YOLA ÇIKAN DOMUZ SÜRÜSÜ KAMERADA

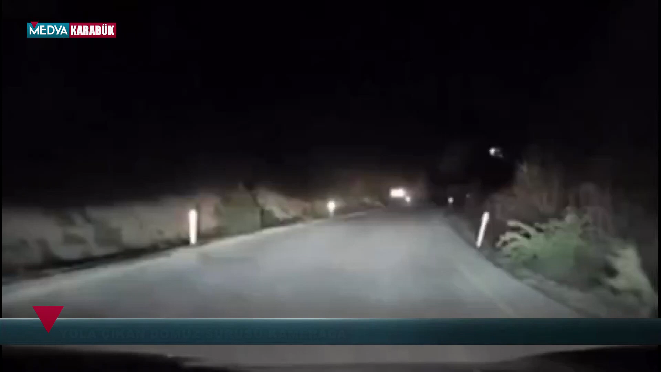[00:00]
Karabük'te yolun karşısına geçen 11 yaban domuzu, araç kamerasına yansıdı. Merkeze bağlı Cemaller Köyü yolunda ilerleyen otomobilin sürücüsü,
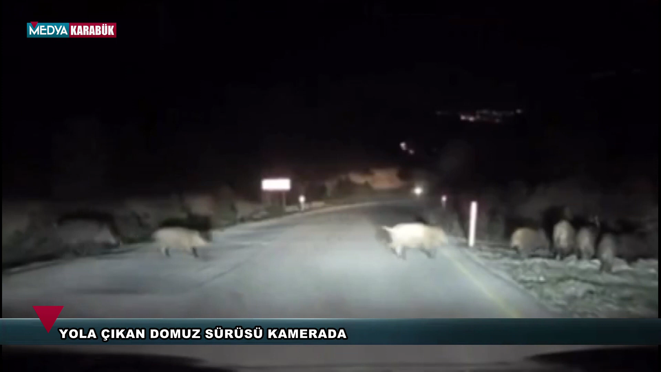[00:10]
yolun karşısına geçen yaban domuz sürüsünü fark etti. Sürücü, aracını durdurup yaklaşık 11 yaban domuzunun geçişini bekledi.
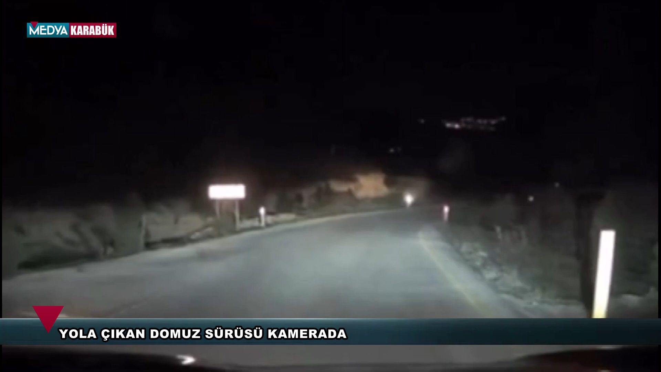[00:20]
Sürü, gecenin karanlığında gözlerden kaybolurken, o anlar aracın güvenlik kamerasına yansıdı.